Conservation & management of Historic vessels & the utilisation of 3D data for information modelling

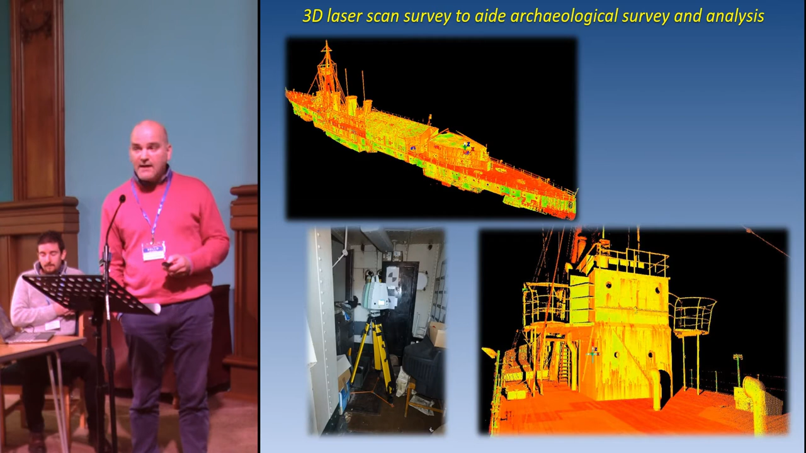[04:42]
and that's all we needed so we had the survey undertaken and then again very much in the 2D realm as I've said we've got the translation of the laser scan cut
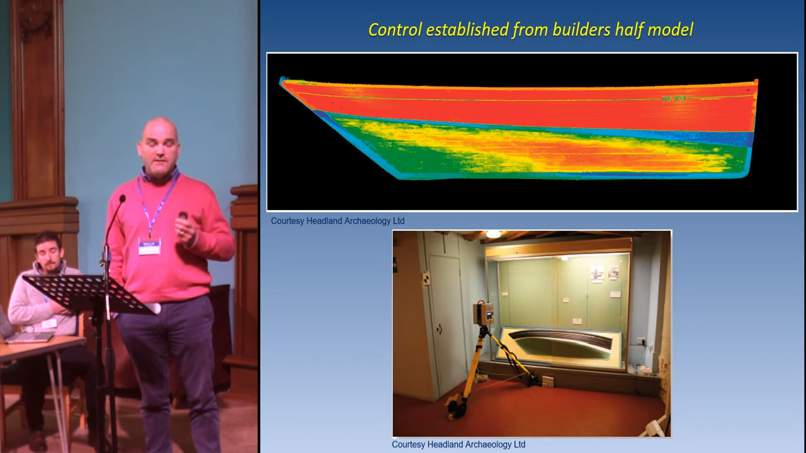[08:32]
collection which you can see in the Boston photo We scanned that to provide the control That model is actually from the same yard in the same period that the research was constructed in Shetland So about the best opportunity we had to provide that control which was very useful So as a result we came up with a relatively simplistic number of sections through the vessel from bow to stern
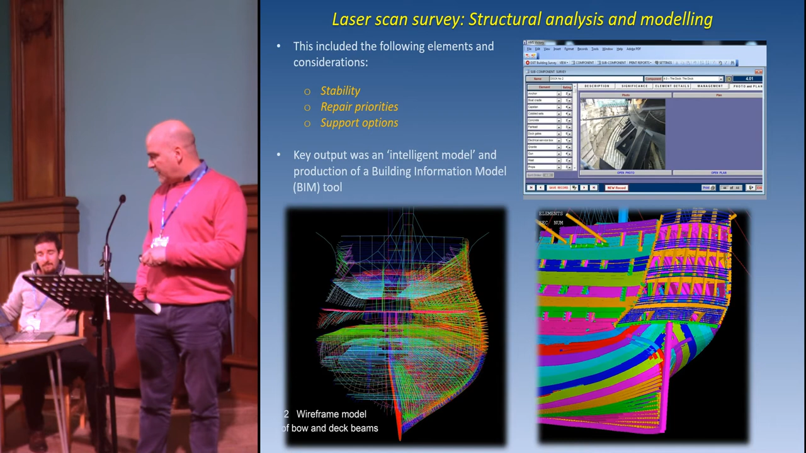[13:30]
a process whereby an intelligent model could be developed And that is what's happened over the last couple of years Undertaken by Mike Lobb, formerly of the National Museum of the Royal Navy And I think at this point, I'll just show you But that's just an example of the laser scan data You can see all the individual components which have been picked out in the rendition Which enabled us, archaeologically, to phase it